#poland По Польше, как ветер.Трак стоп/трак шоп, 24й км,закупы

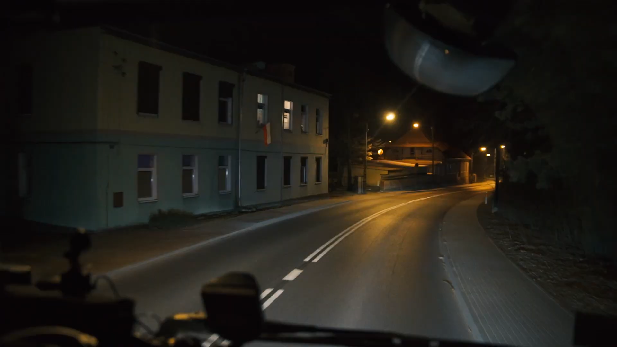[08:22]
Дорожка сегодня сухая. Никаких осадков. В Варшаве вообще солнце было. Тажум, тажим, все, стрелочка нам загорелась. Даже не пришлось полную остановку делать. Да даже на такой дороге националки они поставили платежку. Выехал из-за светофора и все, пинг, за дорогу заплатил. Раньше этот отрезок был бесплатный, сейчас они несколько платежек влупили. Просто по националке. Ну, наверное, просто выгоняет грузовиков на автобан, чтобы меньше грузовиков каталось тут, а больше шли по автобану и не мешали местным жителям.
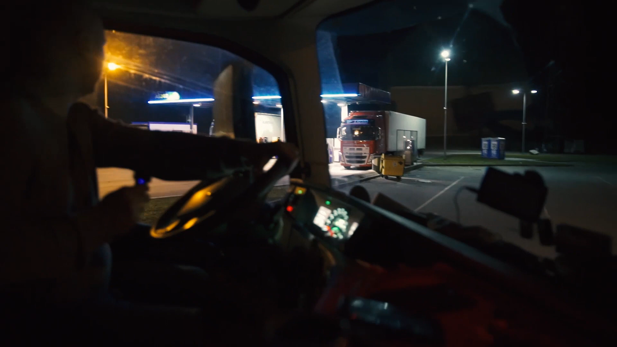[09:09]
По два грузовика стоят, и еще колонки остальные свободные. Дай бог, чтобы на всех этих колоночках, вернее, на той, на которую мы зайдем, чтобы от Блюха работала.
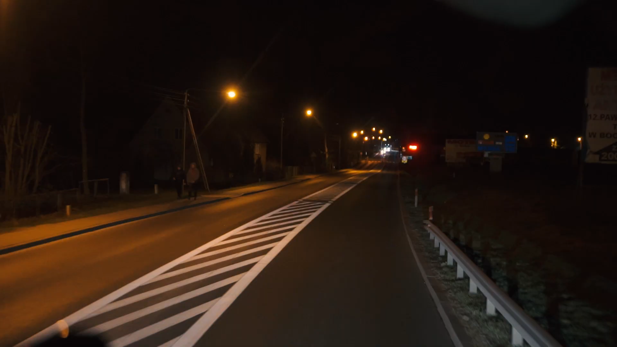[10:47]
Еще одна платежка. Я уже шуганулся, что радар несколько километров накатиком. Прицепом доволен. Но очень катится, и не надо сейчас тормоза использовать лишний раз. Педаль газа тоже не надо нажимать лишний раз. То есть идеальный расклад.
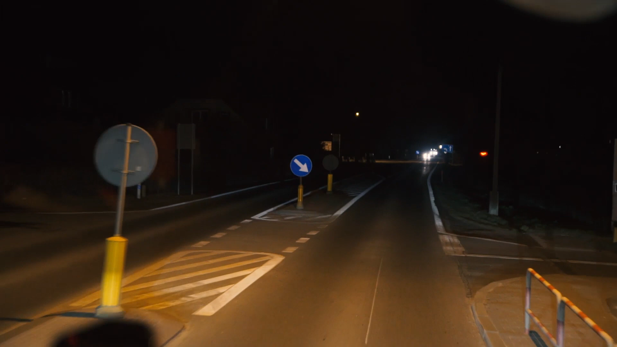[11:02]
Так, будет место возле самого магазина, интересно, или не будет?
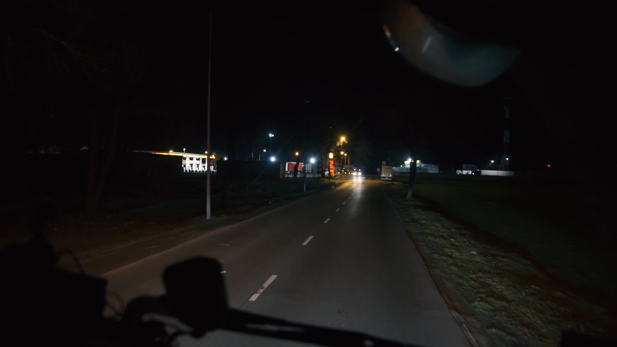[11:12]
Или придется тут прогулочки устраивать пешие? Потому что надо будет в два магаза зайти. Надо будет в магаз продовольственный и в магаз тракерский. Блин, забито. Давай нырнем, посмотрим получше.